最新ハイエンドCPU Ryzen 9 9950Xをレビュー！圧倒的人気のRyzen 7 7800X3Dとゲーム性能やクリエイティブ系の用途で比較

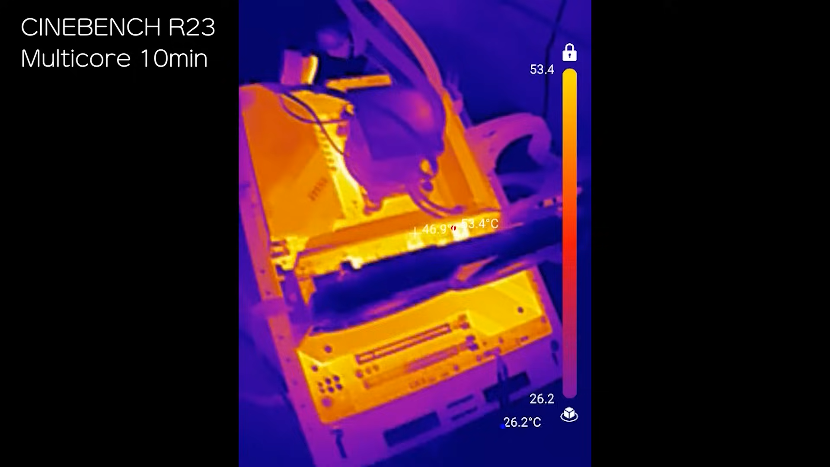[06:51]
Cinebench計測中の様子をサーモカメラでもチェックしてみました
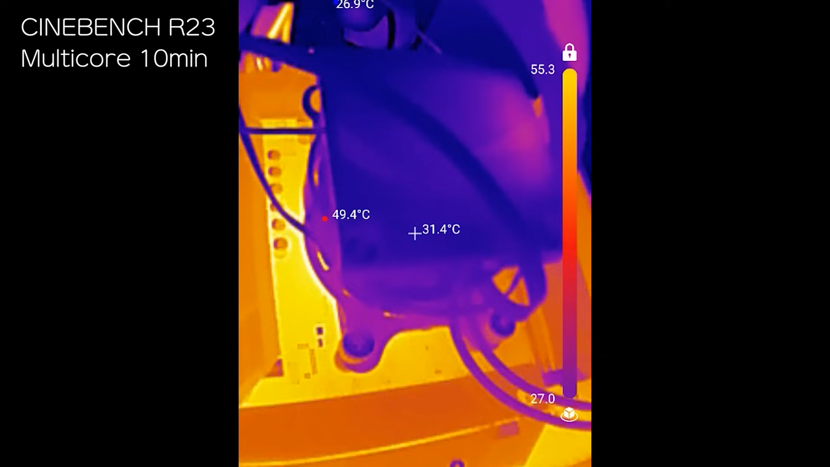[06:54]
On screen: spot 31.4°C
この時室温は26度ですCPUの周辺は結構発熱してますがそれでも50度台で割と控えめな印象ご覧の通り高負荷時は電源ケーブルも結構発熱していますマザーボードのこの辺にあるゴテゴテとしたヒートシンクはちゃんと意味があるってことがよくわかりますよね
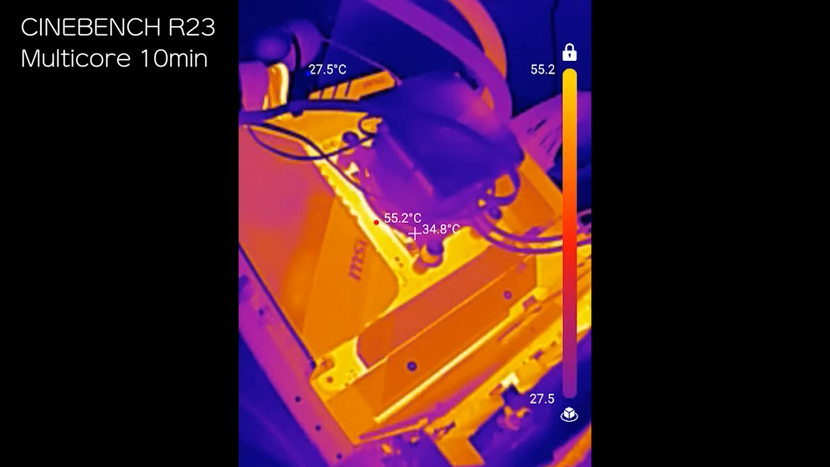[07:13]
On screen: spot 34.8°C, max 55.2°C
HWインフォでマザーボードの温度も見てみましょうか
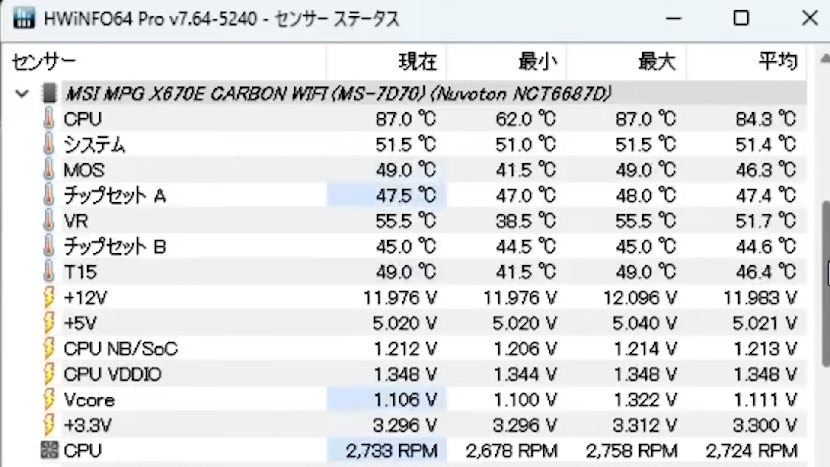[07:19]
CPUはそこそこ発熱してますけどその他のセンサーはそこまで温度が上がってなくてこれならハイエンドCPUも安心してゴリゴリぶん回せます
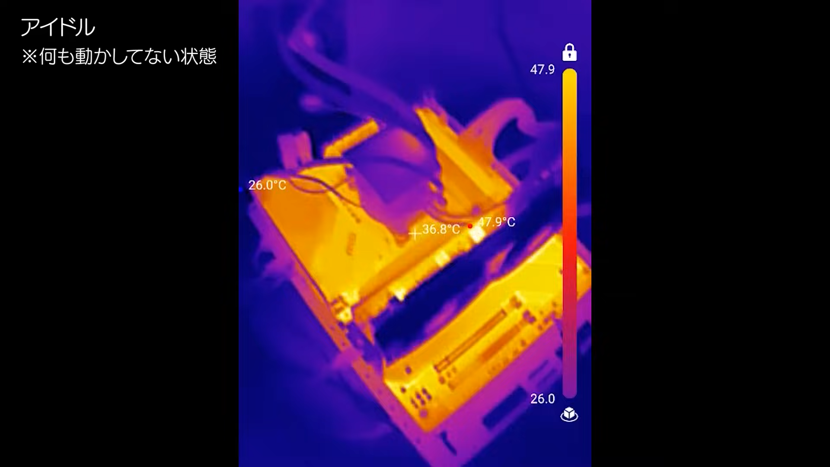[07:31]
On screen: spot 36.8°C, max 47.9°C
参考までにこちらはアイドル時の様子
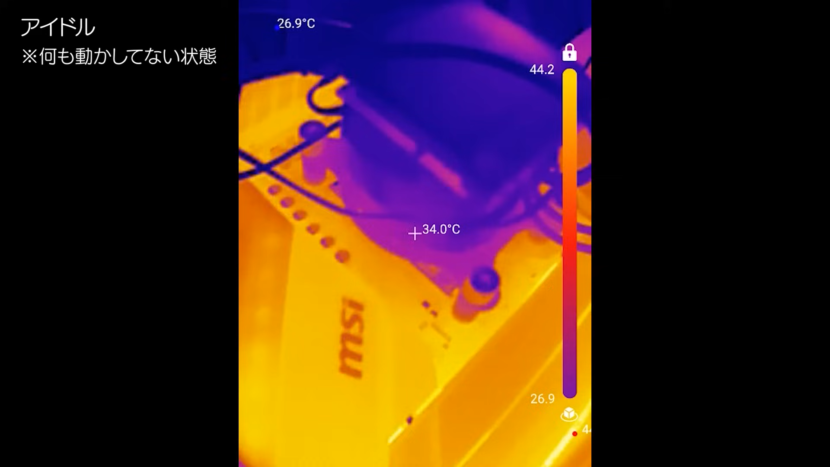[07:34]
On screen: spot 34.0°C
指でツンツンできそうなくらい温度が落ち着いていますこれはFF14ベンチを回している時の様子グラボ
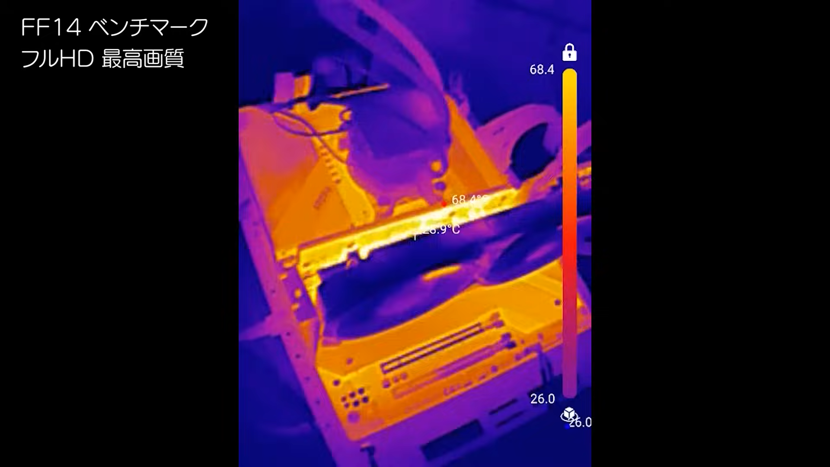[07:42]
に負荷がかかって温度が上がっているのがよくわかりますゲームってCPUはそこまで負荷が上がりませんからCINEベンチ計測中と比べると発熱は控えめです